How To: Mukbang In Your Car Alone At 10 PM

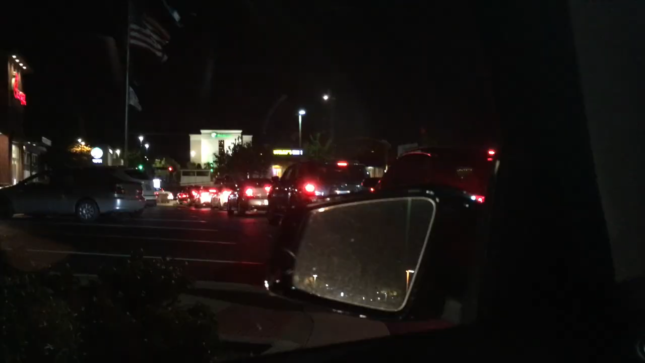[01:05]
Can y'all see that? Look at the line. There's one two three four five